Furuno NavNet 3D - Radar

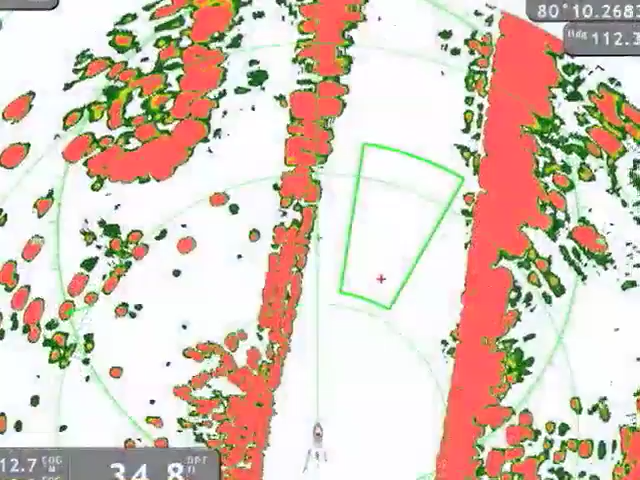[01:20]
the DRS radar information, either in a single range capability,
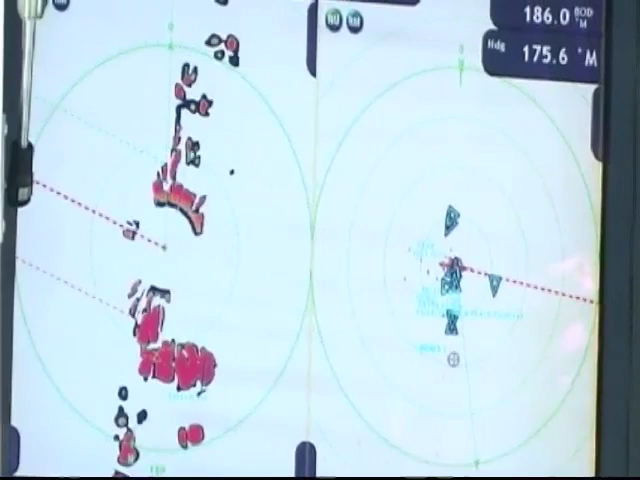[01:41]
On the right-hand side, I'm actually showing 16 nautical miles using the same radar antenna.
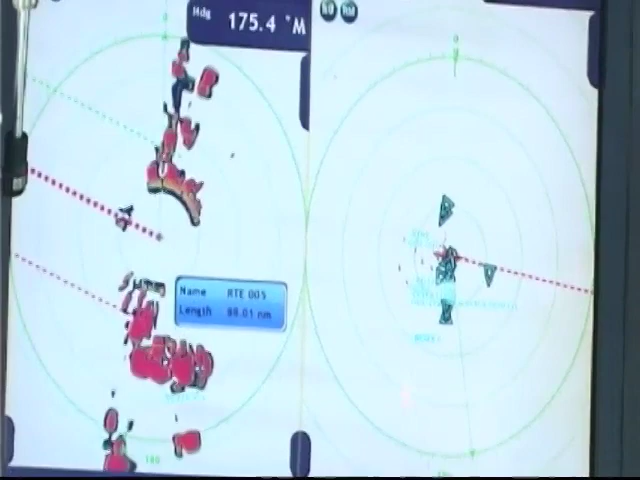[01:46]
All the controls are completely independent.
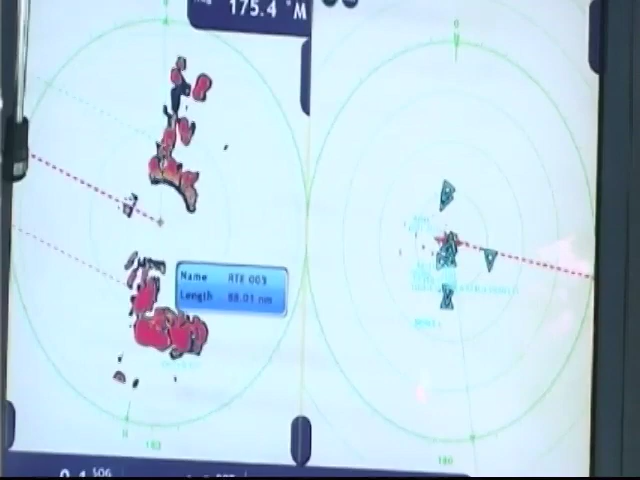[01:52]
So, for example, if I scroll the cursor over, right onto that right-hand side of the display, zoom in,
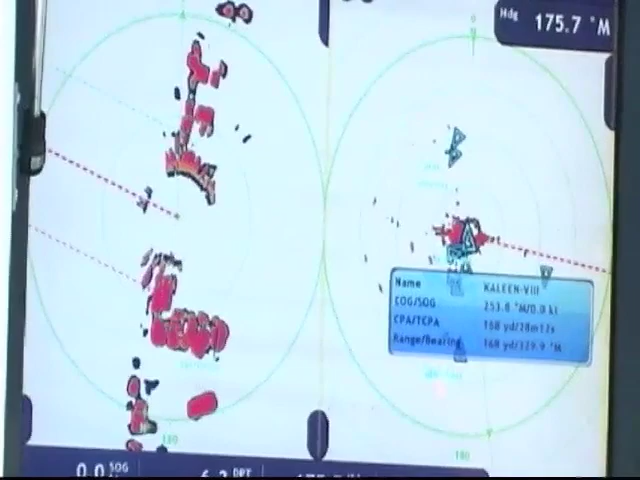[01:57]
I can actually zoom in the targets for the radar system very easily.
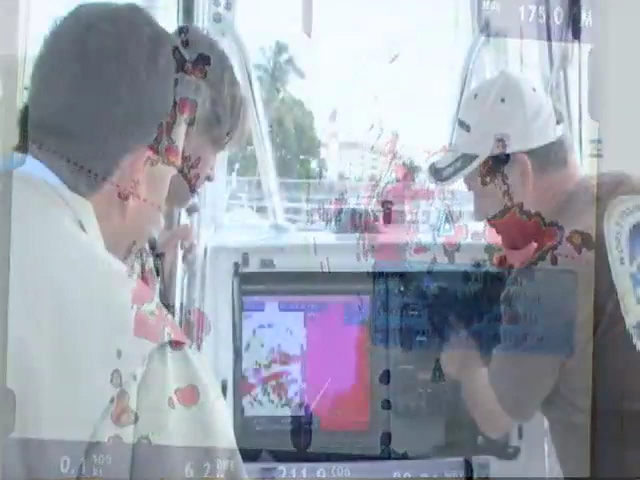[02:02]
There's an eighth, so right now the scales match.
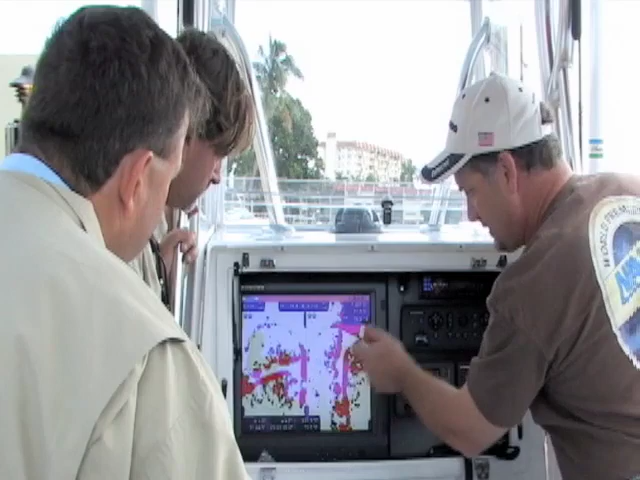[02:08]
One system is in a head-up configuration, and I'm going to make this one match.
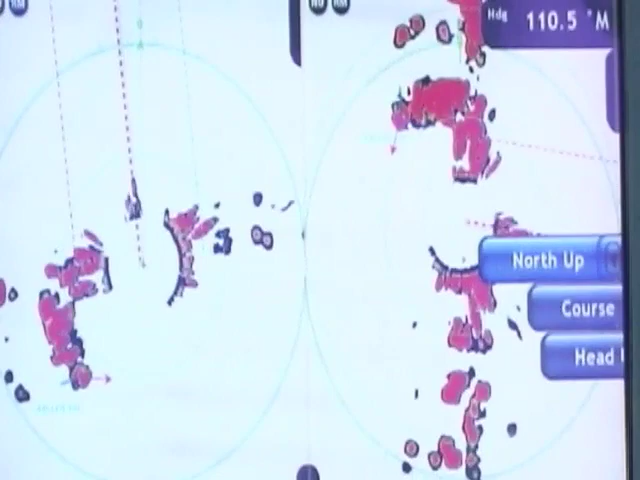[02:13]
I'm actually going to go into a north-up presentation, so that they actually match.
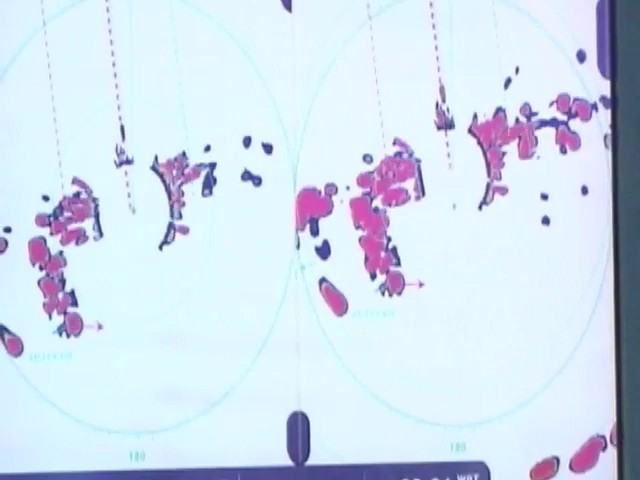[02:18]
And what I'll do is I'll zoom out a little bit more, and just show you what it looks like at a little bit longer range.
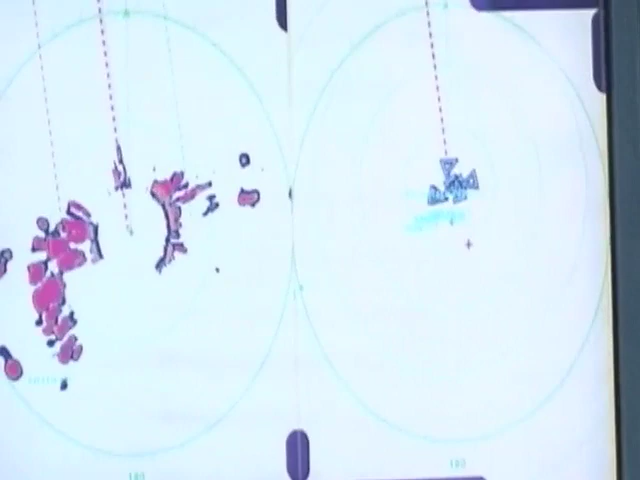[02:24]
So there's the coast off Pompano Beach. If I zoom out a little bit more,
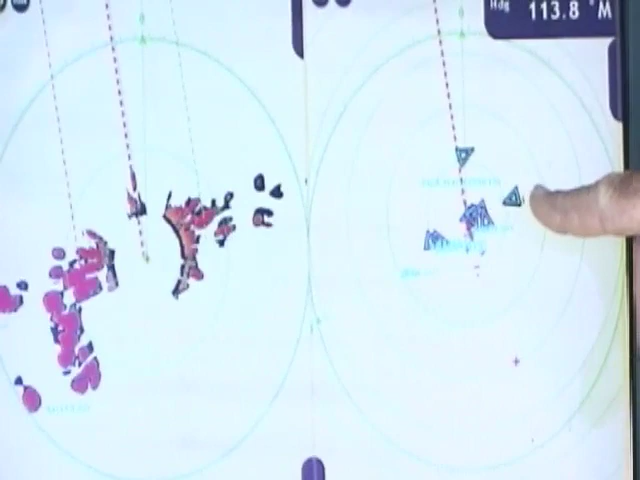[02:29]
you can actually see I'm actually probably picking up some ship targets out here about one and a half miles away. Are there AIS targets there?
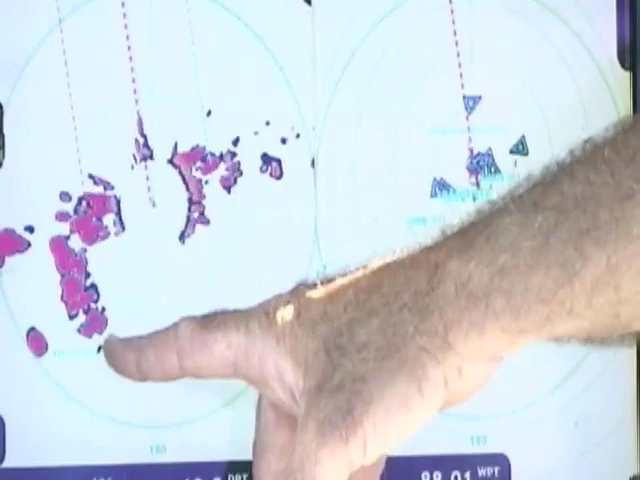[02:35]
Well, the AIS targets that we showed before were down at the boat show.
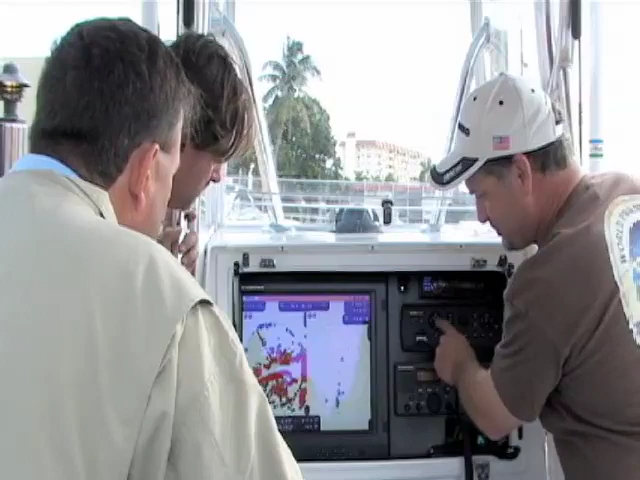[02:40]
So if I zoom, if I scroll down a little bit, you can see I can actually overlay the AIS targets, not just over the chart,
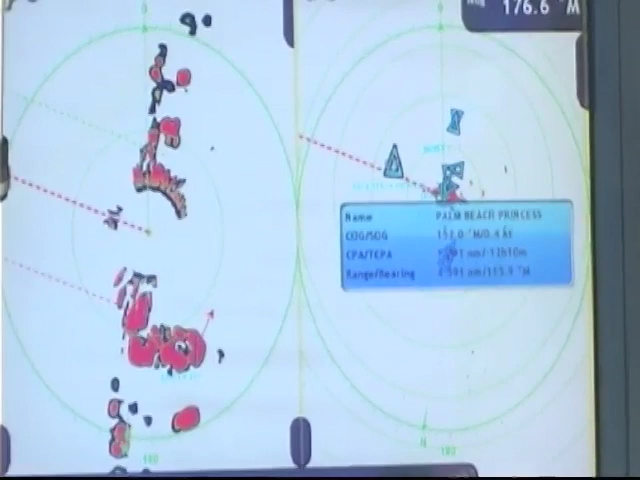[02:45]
but over the radar as well, and still pick up exactly the same information.
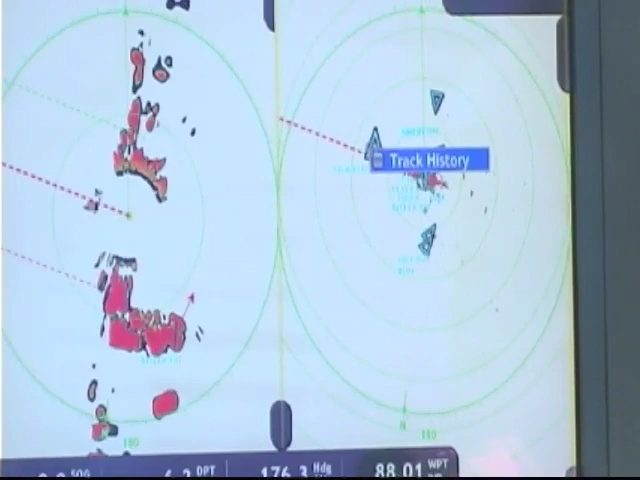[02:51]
So if I'm curious about a target, I can, if I'm navigating, and I say, hey, you know, where's that boat going?
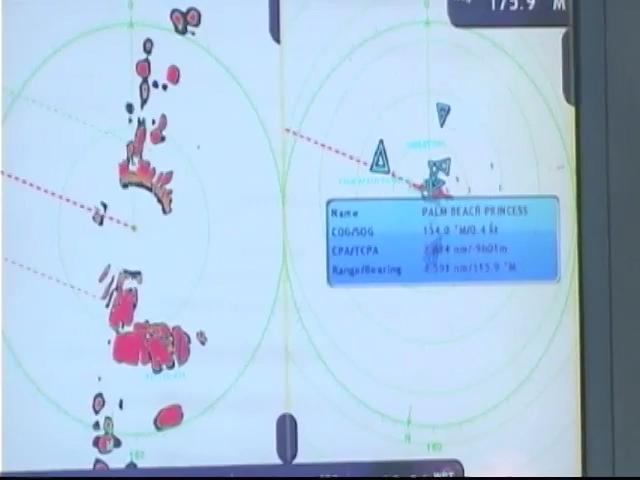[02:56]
Is it a danger to me, or is it something I'm interested in? I just scroll the cursor over, click on it, the target will enlarge, and automatically information will appear.
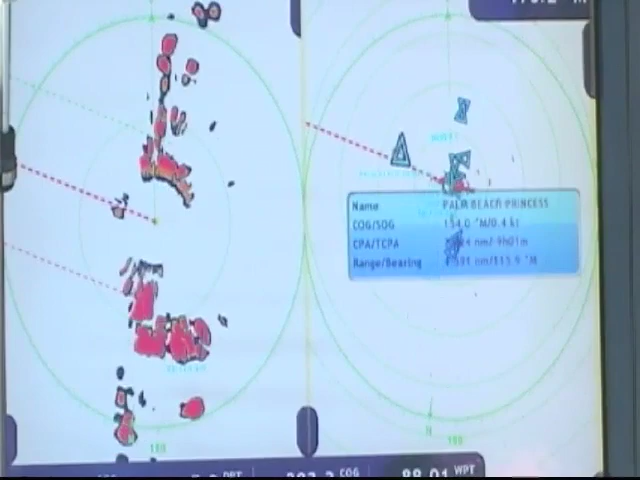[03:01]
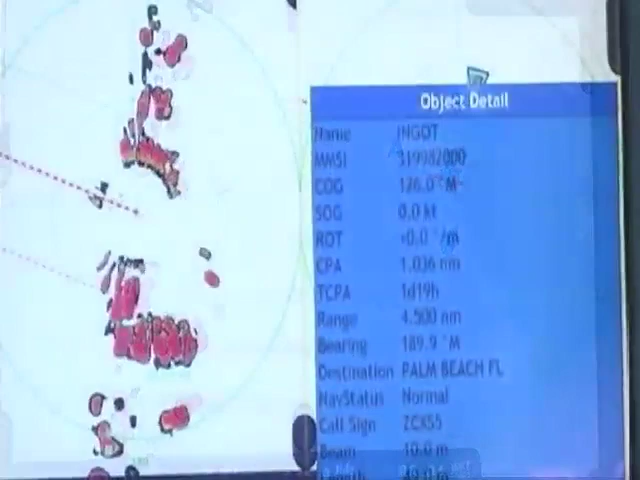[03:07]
Again, if I want more detailed information about that AIS target, I just click on it, and the detailed information automatically appears.